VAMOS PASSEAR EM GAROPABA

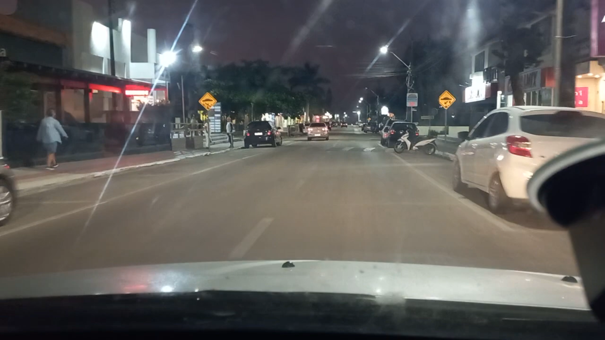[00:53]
na realidade o dia inteiro foi de sol aqui em Garopaba, né? O dia inteiro, e hoje aí um movimento na praia, né? Toda aquela situação aí, a galera realmente gosta de estar na praia, né? E a gente viu aí inclusive pessoas tomando banho de mar, tomando banho de mar Nós já estamos chegando aqui na Avenida dos Pescadores Olhem só, galera Vocês vêm aí agora, é diferente de hoje à tarde, né?
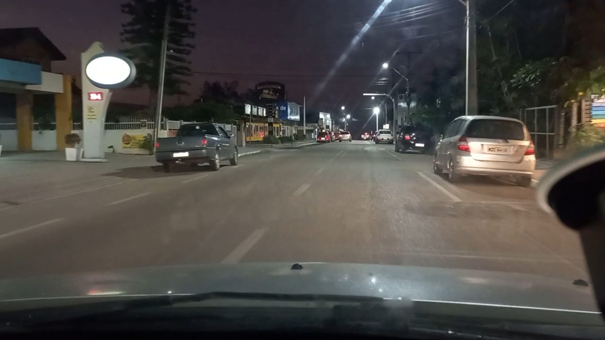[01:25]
Hoje à tarde eu fiz um tour para vocês aqui E ainda disse, olha, não tem movimento, né?
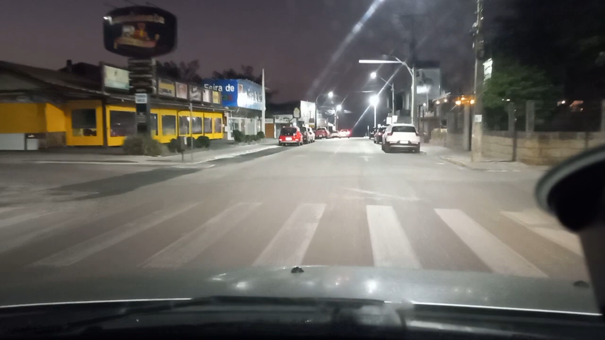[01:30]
Na rua, a não ser os carros estacionados, né? Mas agora à noite já tem a movimentação, porque o pessoal já saiu do trabalho E agora já estão nas suas correrias aí para ir para casa, né? Bem que aqui não tem nada de movimento,
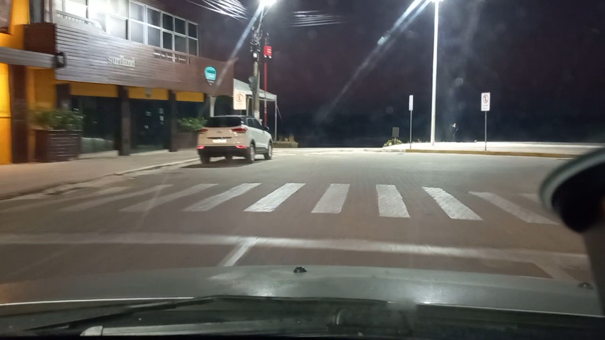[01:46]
mas ali na área dos supermercados e tal tem bastante movimento Bem, estamos já entrando aqui na Avenida